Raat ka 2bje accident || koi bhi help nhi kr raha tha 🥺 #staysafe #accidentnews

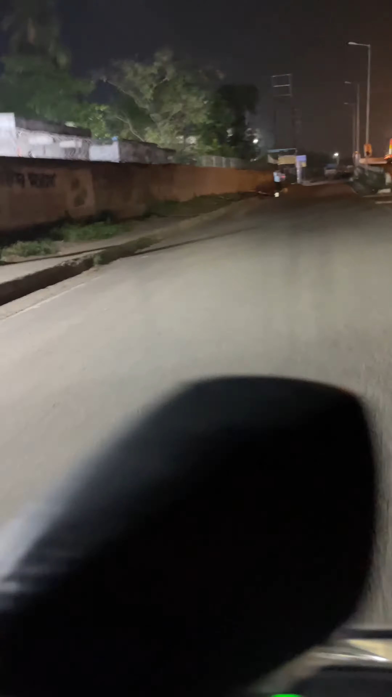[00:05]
तो भाई लग रहा कुछ एक्सीडेंट हुआ इधर, और इधर देख सकते हो।
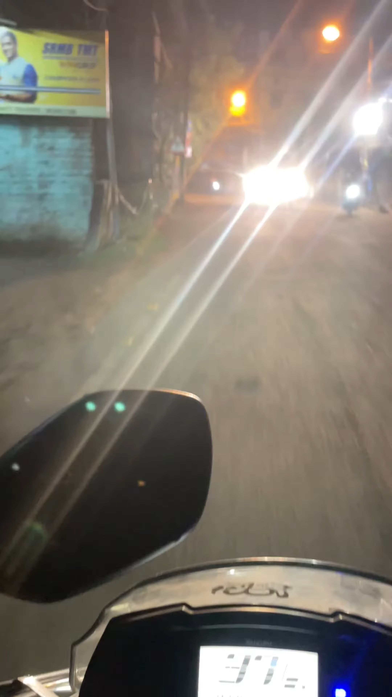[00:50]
यहाँ पे कुछ लोग दिखे मुझे और मैंने लोकल में अभी थाना लोकल थाना में मैंने रिपोर्ट कर दिया है। लोकल हॉस्पिटल सामने में हॉस्पिटल के पास आ गए हैं,